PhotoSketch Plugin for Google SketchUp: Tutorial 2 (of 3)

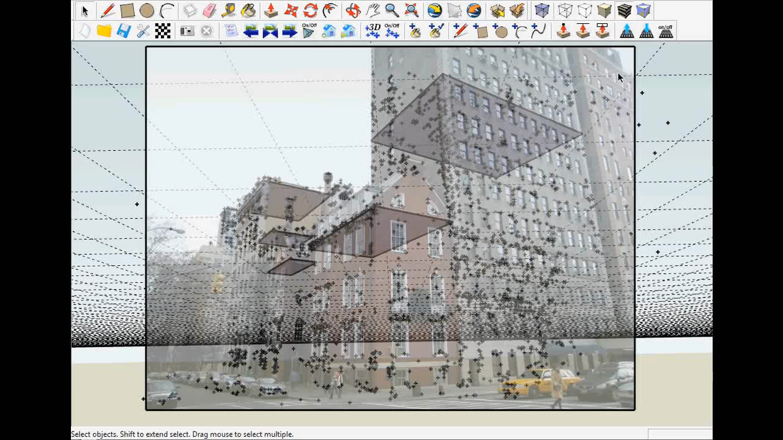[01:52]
Notice that the footprints will each snap to the heights of the selected 3D points. Click the floor layer icon to hide the floor. Click the point cloud layer icon to hide the 3D point cloud. Now, click the push-pull icon and select the face to extrude.